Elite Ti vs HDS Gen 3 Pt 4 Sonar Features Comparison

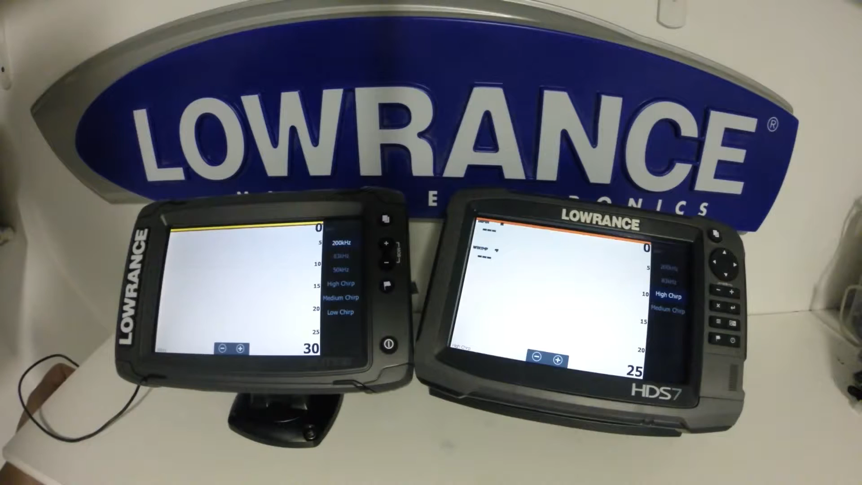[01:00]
When you connect a transducer to the Elite TI, it will automatically detect what transducer is plugged in and then populate the options that are available with that transducer. One of the main changes Lowrance has done with the Elite TI is giving it a 9-pin transducer connector. The blue 7-pin will no longer work, however, you are able to adapt those over with the correct adapter. One of the main benefits to going to this transducer, aside from the auto-detect transducer selection that we've already mentioned, is the ability to have all the frequencies, including medium and high chirp, down scan and side scan, built into one transducer.
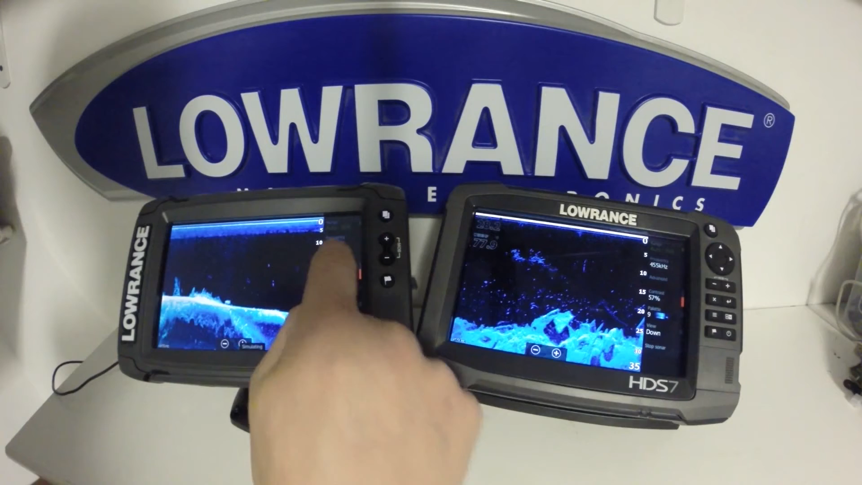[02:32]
So now if we go into the advanced menu, we're going to see the same options. However, we do have a noise rejection feature available on the HDS unit. One thing to take note of on the Elite TI is your access to high chirp is only available when your structure scan is disabled.
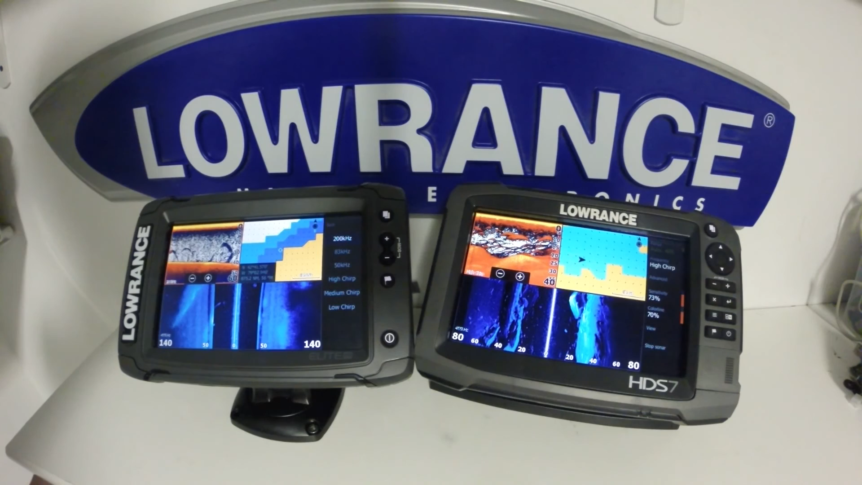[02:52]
You are not able to get high chirp sonar and left and right structure scan at the same time. Whereas on the HDS unit, we can select between 200, 83 and high chirp.